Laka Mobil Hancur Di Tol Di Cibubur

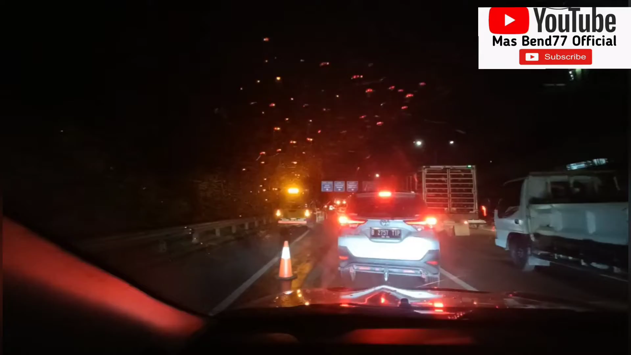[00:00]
Assalamualaikum warahmatullahi wabarakatuh Eh? Selakan? Innalillahi wabarakatuh Allah! Nanda begitu?
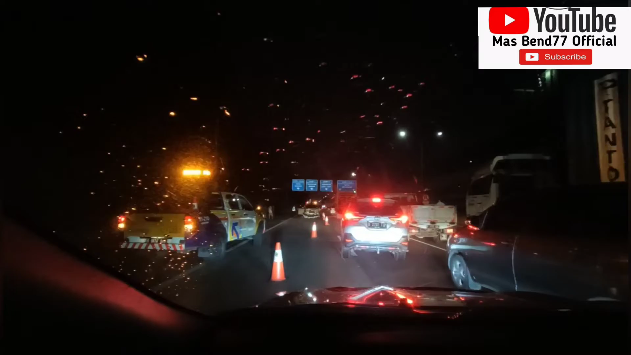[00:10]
Allah wabarakatuh Hancur ya? Umbel apa ini? Ha? Umbel apa ini? Emu ini? Bukan? Ya boleh Umbel apa ini?
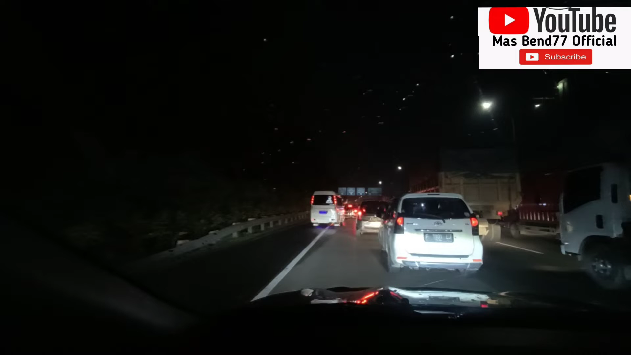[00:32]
Ada apa ini? Syukur ya? He? Enggak Kilometer berapa? 10 He? 10 Kilometer 10 Kilometer 10 ada apa? Ada kecelakaan ya?